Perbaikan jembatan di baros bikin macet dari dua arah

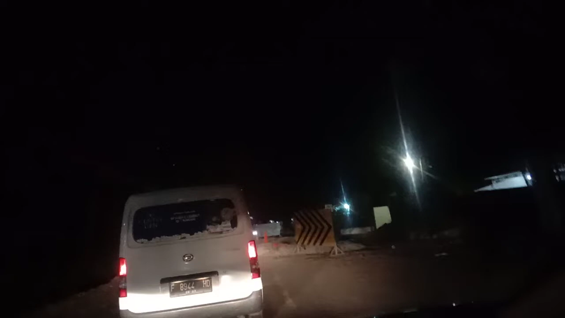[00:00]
Jalan Raya Baros Perbaikan Penyembatan Masih belum beres Masih macet Masih macet Dari cerdasari ke Baros 45 menit
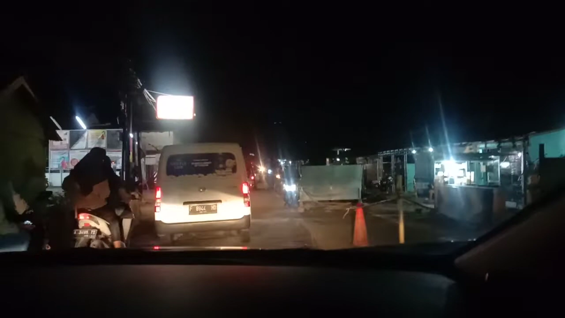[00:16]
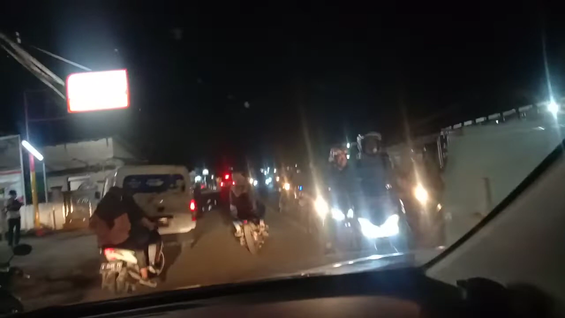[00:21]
Panjang Dari arah serang Dari arah panik langsung Sangat panjang sekali Mencetannya
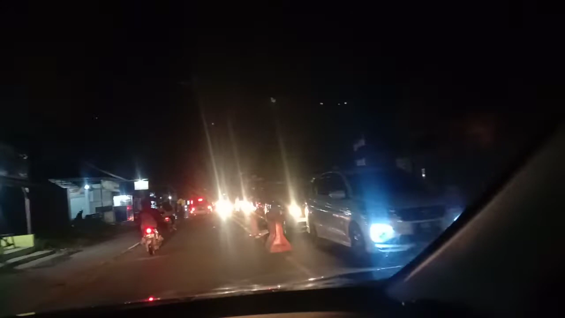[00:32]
Ditambah lagi banyak Mobil-mobil yang ngeblong Gak sabaran
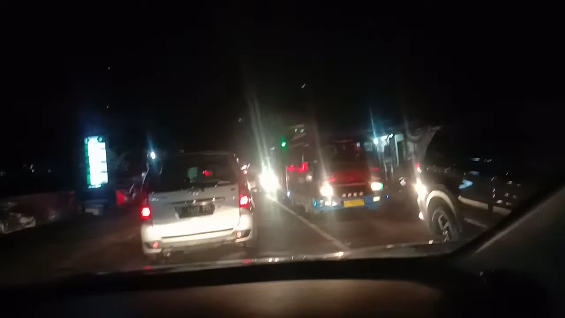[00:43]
Menambah situasi ruat Udah tau Masih juga pengen buru-buru Ujung-ujungnya marah Jadi telat, jadi lambat Ini tampak depan ini Pasar Baros Dari serang Menuju ke Paneglang Soal panjang sekali
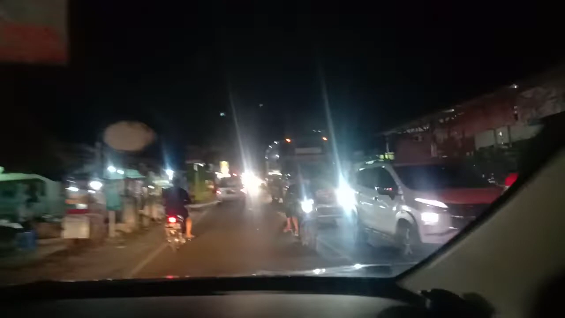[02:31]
Masih terus Melumpuh Kenyerahan Tahan Sampai Pasar Baros Gak tau ujungnya Sampai gimana Sampai Pasar 5 Wah Mantap Kalau sampai Pasar 5
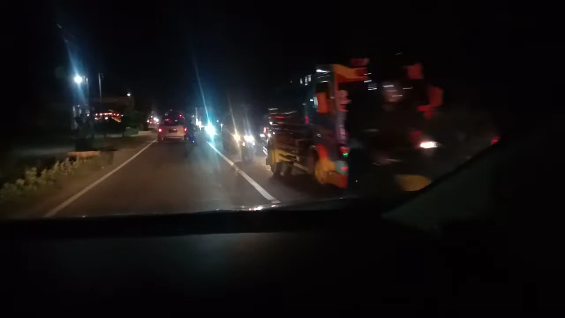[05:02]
Sampai ke kontrolnya Duren Haji Arief, masih terus.
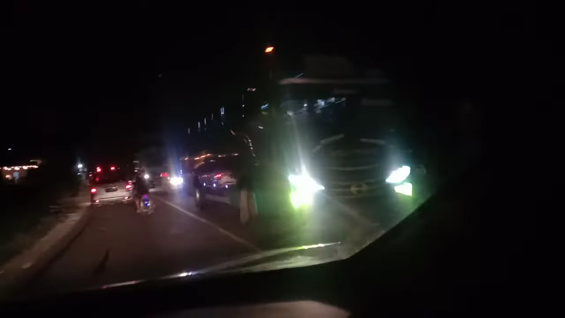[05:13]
Eh, bukan nih, salah-salah, maaf-maaf, kelewati aja, Duren Haji Arief tadi. Ini mau, ke proyek istadion malah ya, proyek istadion Banten, masih, masih terus bertambah ya, Duren Haji Arief, ke depan-depan, proyek istadion, support center Banten.
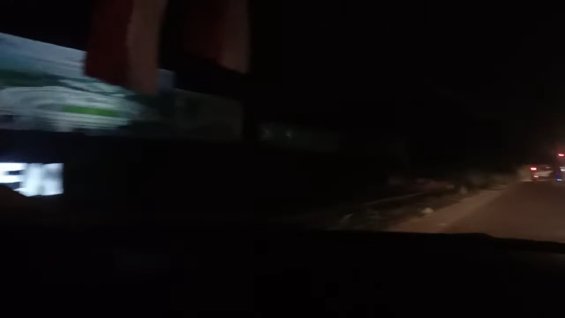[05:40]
Oke, buat teman-teman, Duren Haji Arief semua, warga Banten istadion yang marah pada iklan,